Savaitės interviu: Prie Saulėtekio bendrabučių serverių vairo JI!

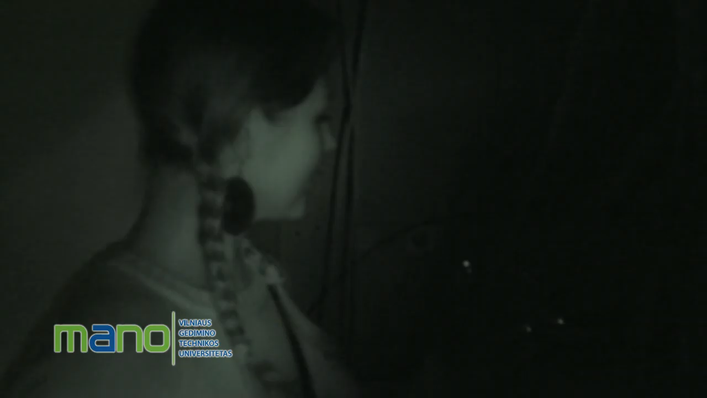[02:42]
Čia yra didžioji netvaka, čia dar prieš montojant peč panelės.